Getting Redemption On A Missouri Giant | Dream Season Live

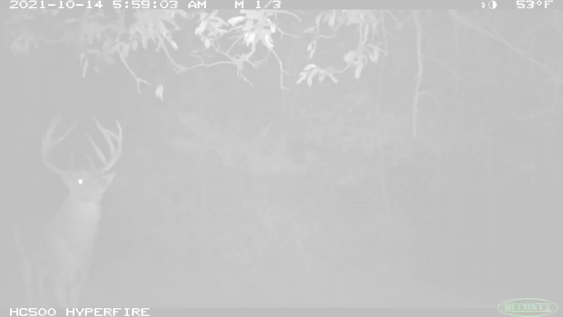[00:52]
I've got Reconyx pictures of him, but haven't seen him on the hoof yet. It's phase 10. The deer are starting to move into a feeding pattern.
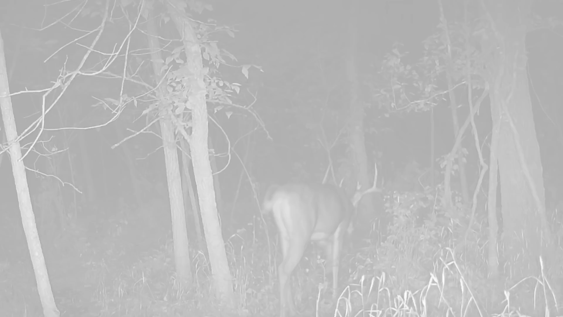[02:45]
And it's a good thing that we did, because this deer, he just blew up into a giant of an 8-pointer. And Tyler actually catches up with this deer this season during the rifle season.